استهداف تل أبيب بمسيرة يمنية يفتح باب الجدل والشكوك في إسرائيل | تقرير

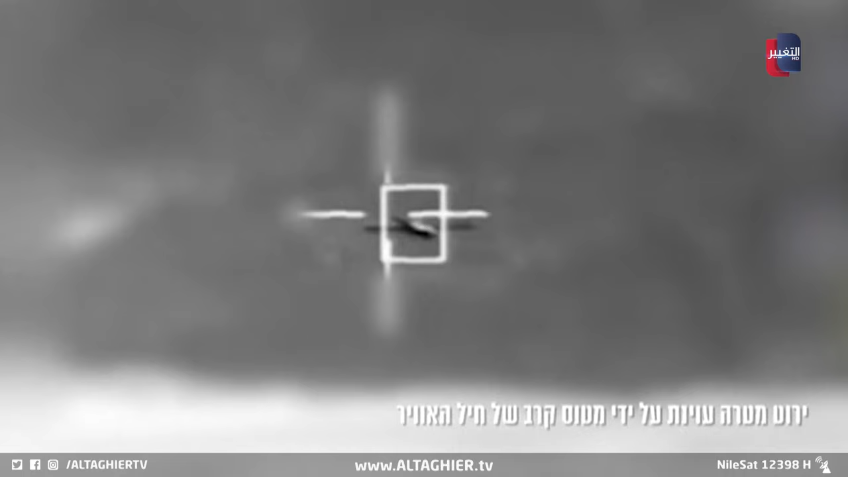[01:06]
حلقت من خلالها المسيرة بمستوى مخفض عبر سيناء وعبرت البحر
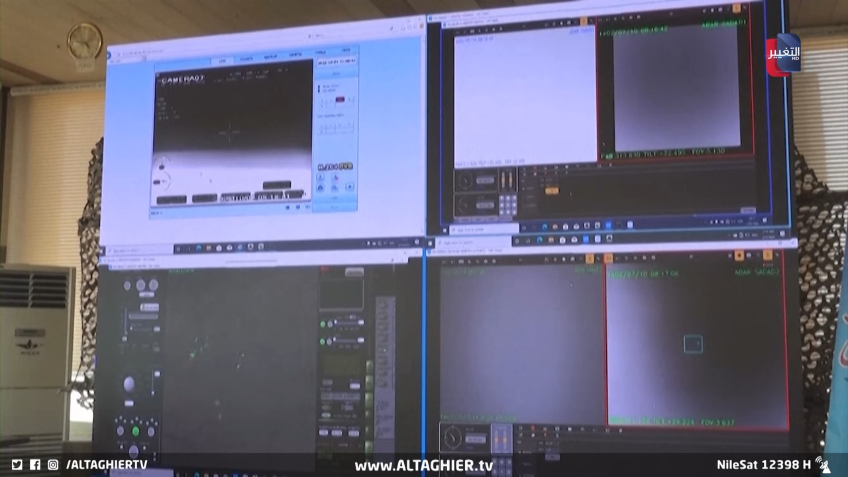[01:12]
الأبيض المتوسط أمام الساحة الجنوب الإسرائيل للوصول إلى هدفها